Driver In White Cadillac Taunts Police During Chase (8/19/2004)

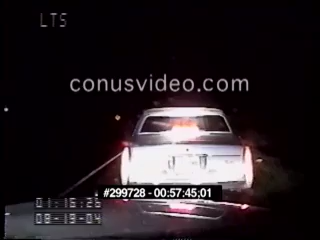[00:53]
174 out of Murray North, 174 IMN and a silver Cadillac I got one time. We're going to be an on-ramp to Interstate 40 from 59. He took me all the way from Pointer Trail up here. He's the resident to stop.